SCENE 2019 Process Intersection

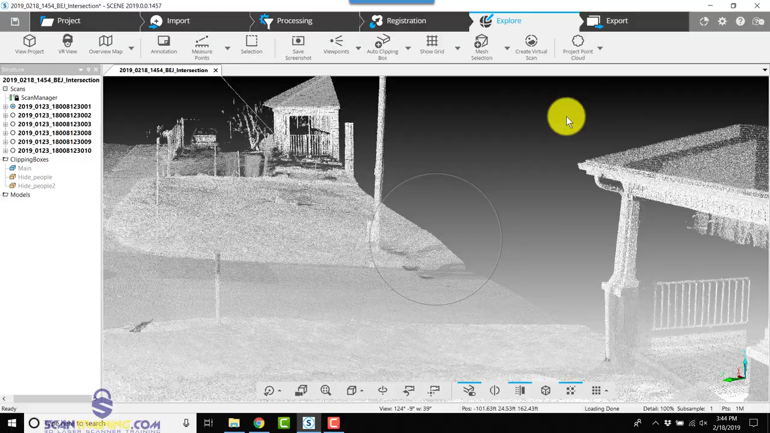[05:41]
now our scene is reasonably clean
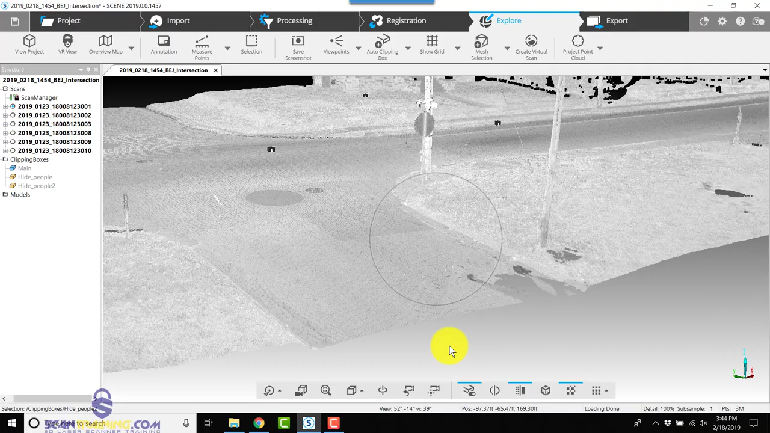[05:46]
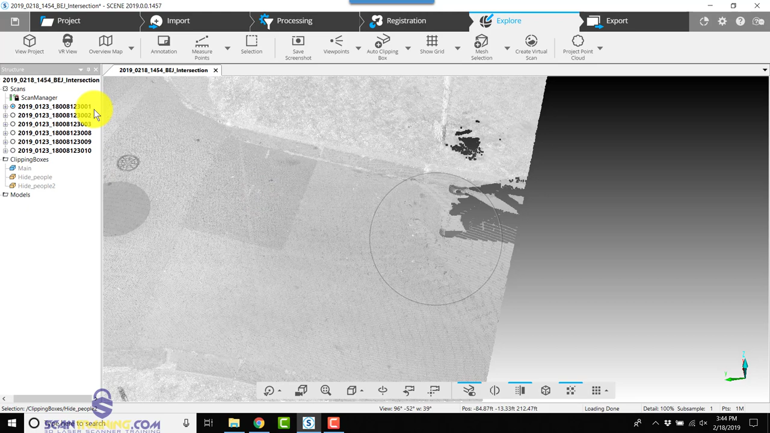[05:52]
we'll make sure we save it so we applied the moving filter and add interior
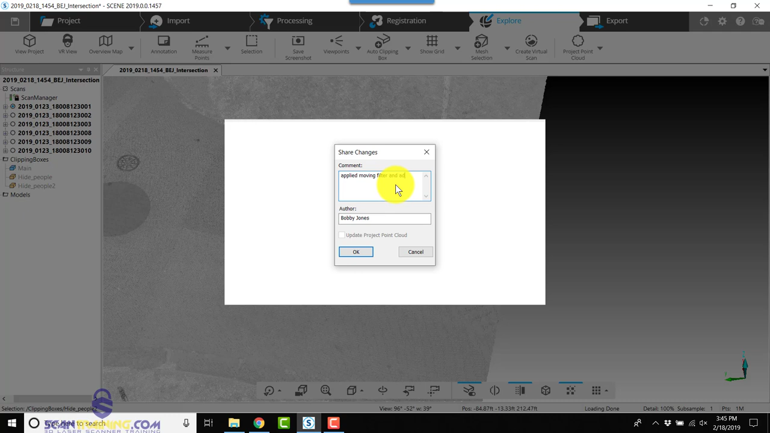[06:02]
clipping boxes
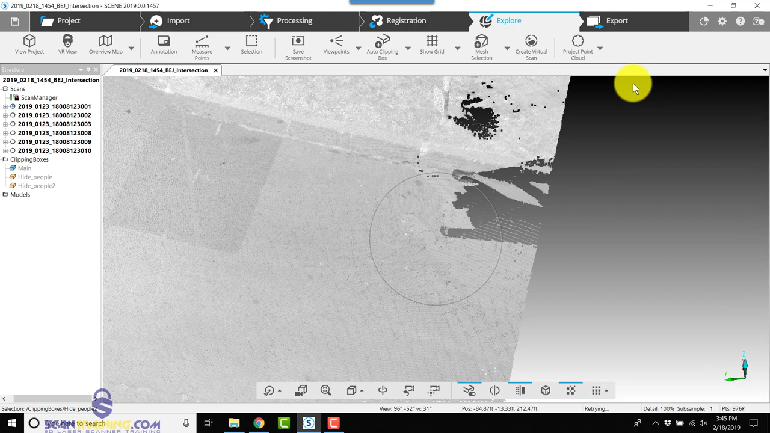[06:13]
now we will create a project point cloud we will homogenize the point density
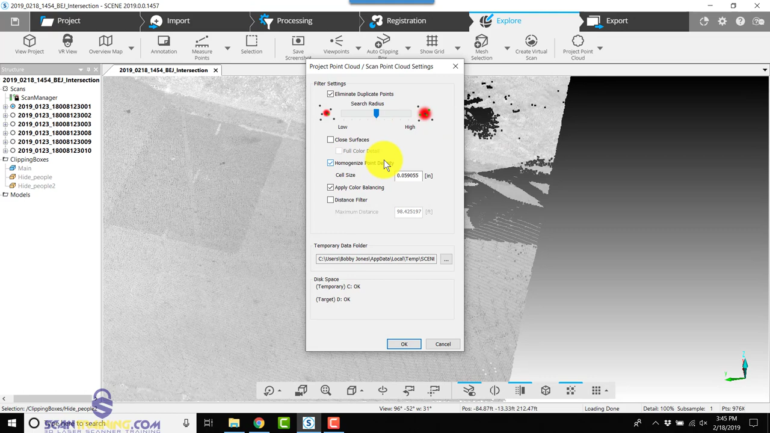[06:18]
and click ok now the next time we see
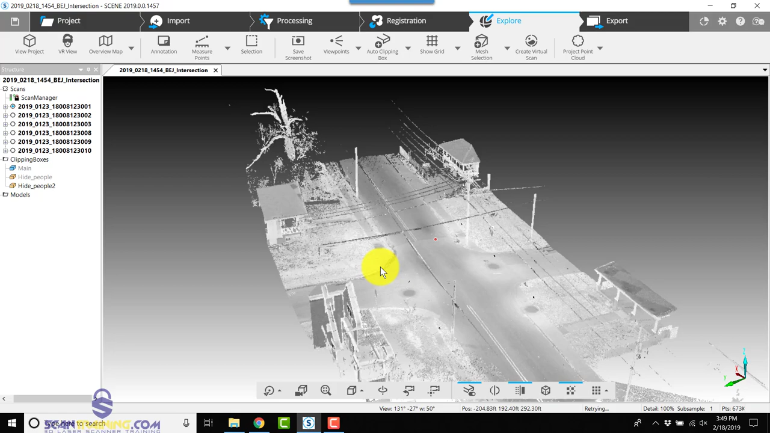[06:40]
so our intersection looks much better than it did a lot cleaner a lot more uniform so now we can create a
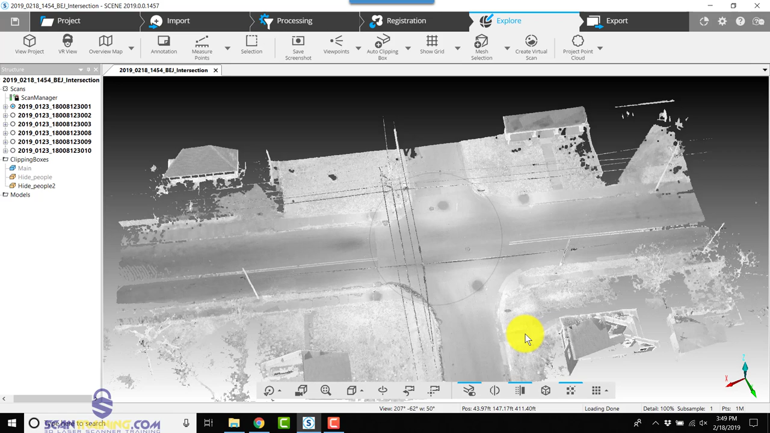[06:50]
scene to go so first we'll go back to our project we'll click on path
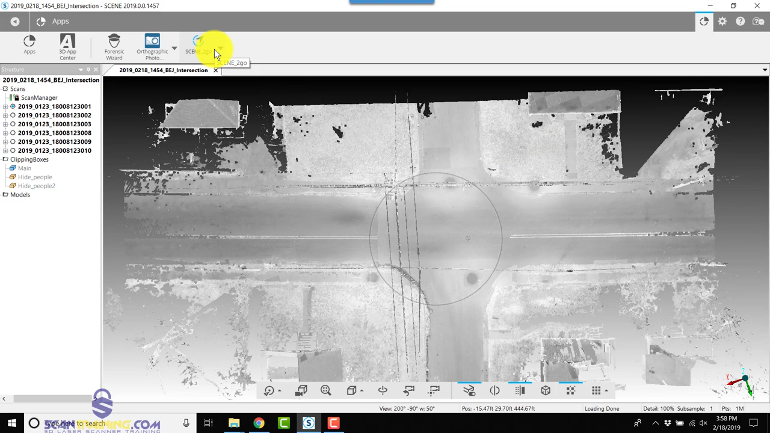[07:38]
next i'll click scene to go and choose create scene to go data i'm going to use the standard view top view i'm going to create scan overlays i'm going to apply clipping boxes
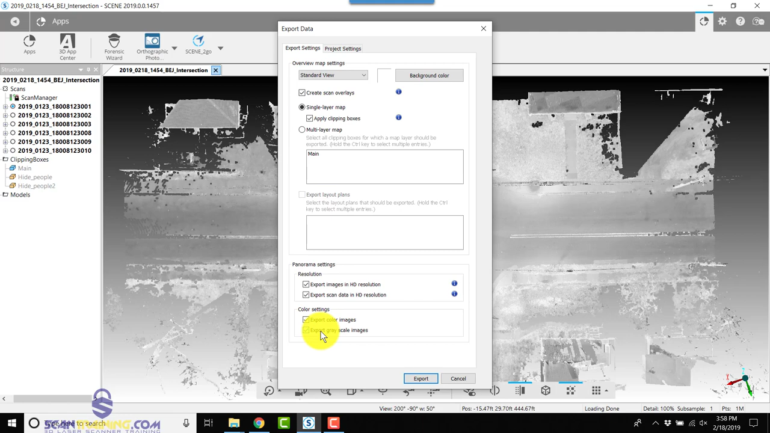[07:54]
and i'm going to export grayscale images all the way down here to the bottom and click export
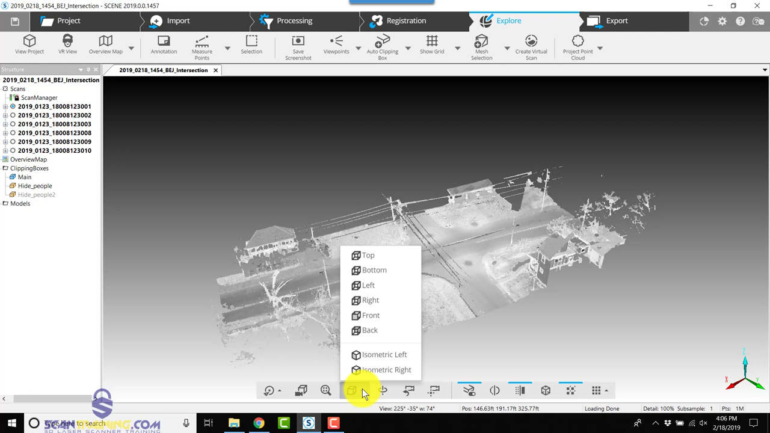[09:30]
fourth one over from the left we're going to click on top we're going to click on apps in the upper right corner we'll click orthographic photo choose create an ortho photo we'll select the main clipping box this is the reason we named this so we'll know which clipping box we're selecting that's kind of like a picture frame which is
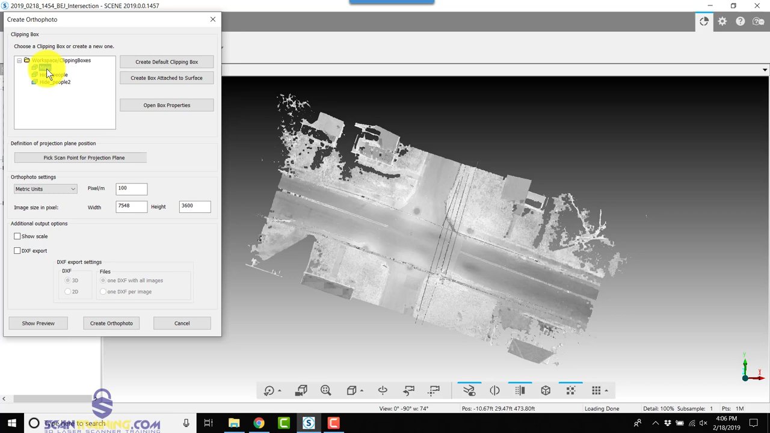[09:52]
going to contain all of our scenes we're going to drop down and change from metric to imperial we're going to click on show scale
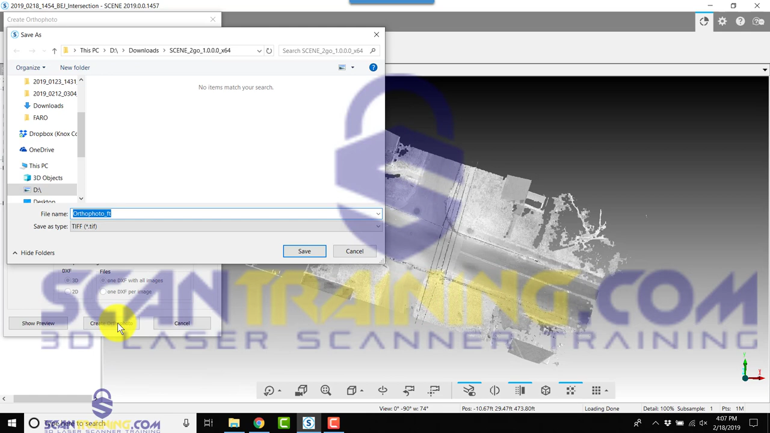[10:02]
and we'll click create ortho photo this wants us to choose where we want the ortho photo to be created so i'm going to go to my ferro projects folder and into the project itself and i'll just leave this
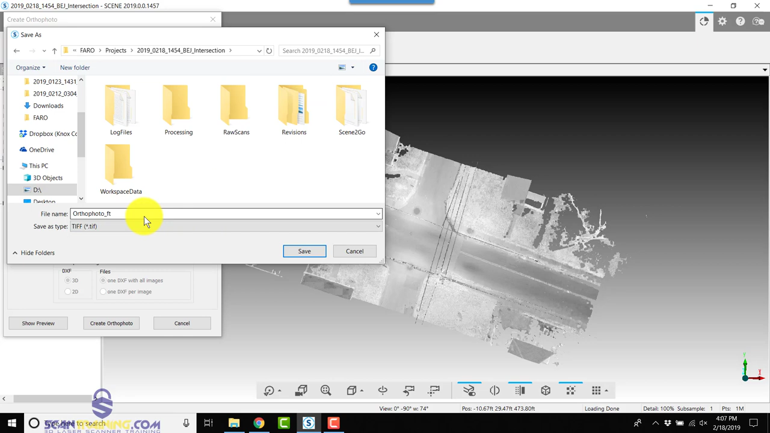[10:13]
named ortho photo feet and i'll type in the word top at the end so this lets me know it's
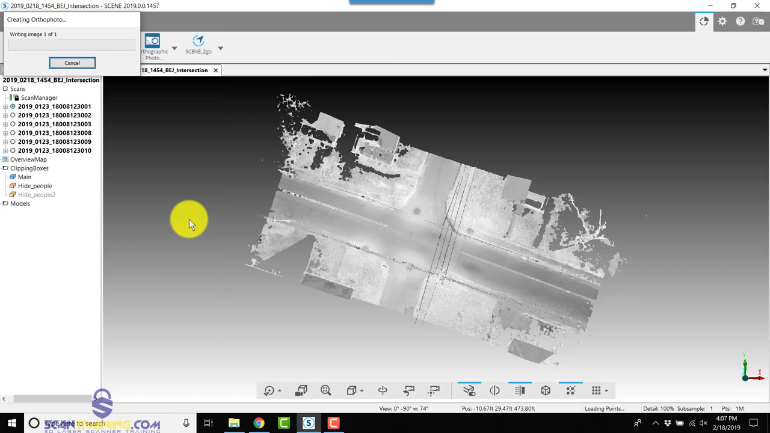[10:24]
a top view the ortho photo will take a few minutes to create once your ortho photo is